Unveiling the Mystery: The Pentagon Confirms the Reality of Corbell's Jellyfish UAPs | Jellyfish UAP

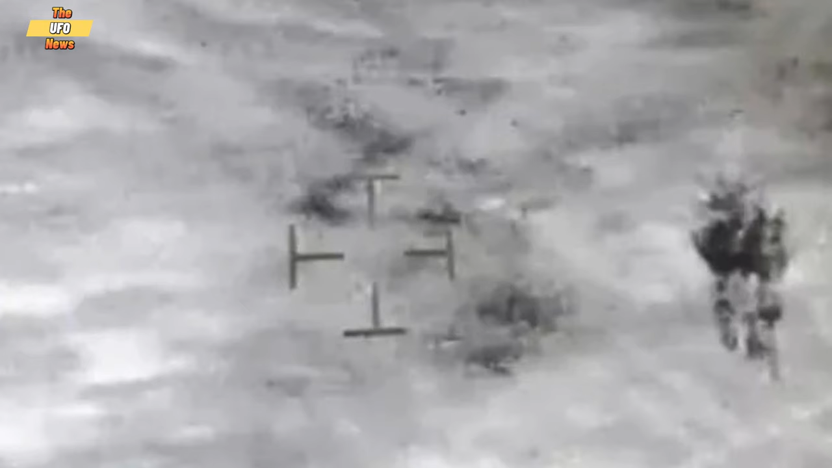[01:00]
eventually moving over a body of water where it executed a controlled descent, submerging beneath the surface.
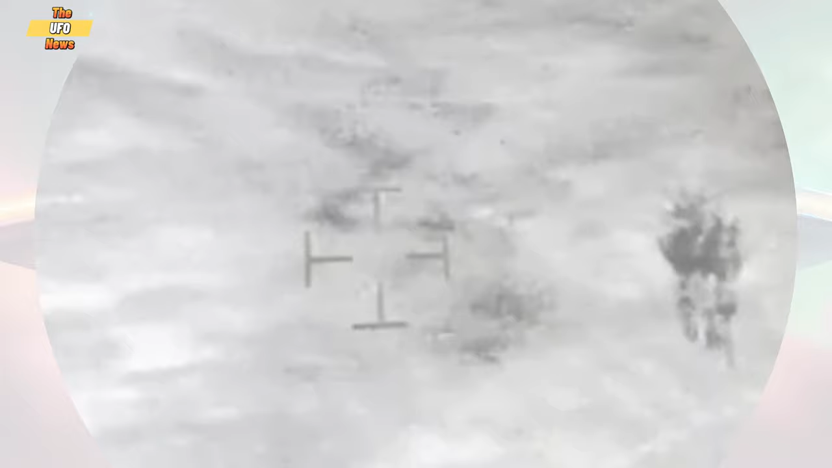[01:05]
After an observation period of approximately 17 minutes, the UAP resurfaced from the water and rapidly accelerated,
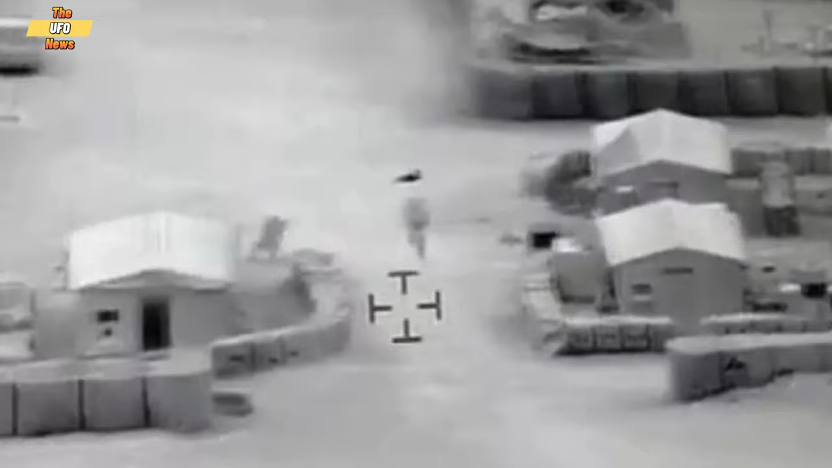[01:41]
After that, it came out of the water and quickly flew away at an incredibly high speed that the observers could not keep up with. The eyewitness explained that the object was hard to see with normal night vision equipment,
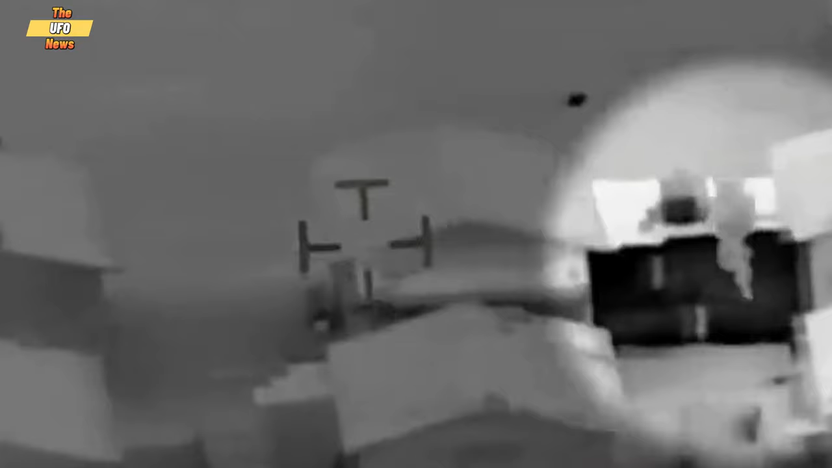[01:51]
and it seemed to block the camera's ability to focus on it.